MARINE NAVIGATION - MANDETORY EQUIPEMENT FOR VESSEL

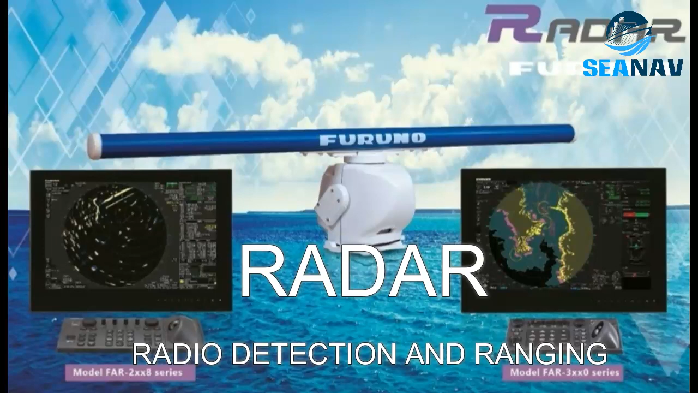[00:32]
It is a system that uses X-band or S-band radio waves to locate other vessels and land features, and to measure their direction and distance for safe and efficient navigation at sea.
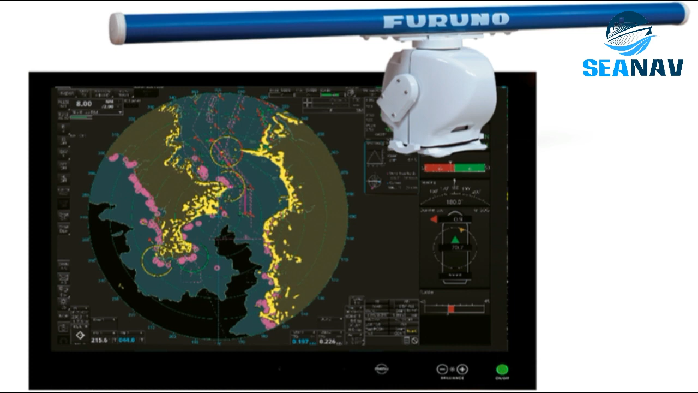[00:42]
X-band radars produce radio waves with a wavelength of 3 cm and a frequency of 9 GHz.
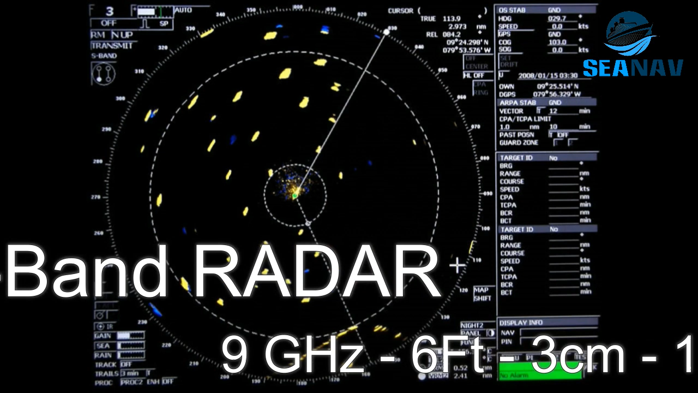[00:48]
They have small antennas of 6 feet in size.
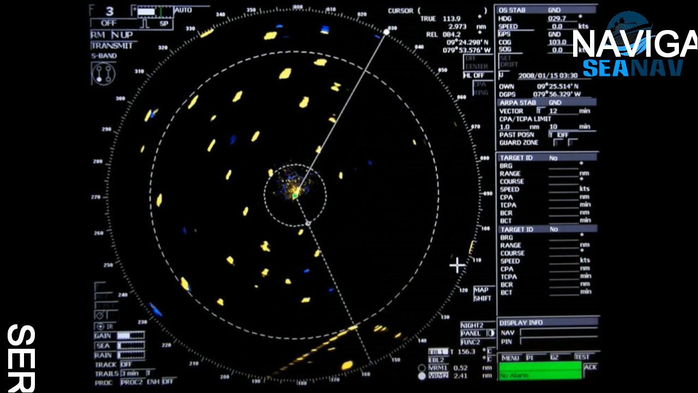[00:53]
They can resolve targets better and spot smaller objects, but they are more prone to interference from rain and sea spray.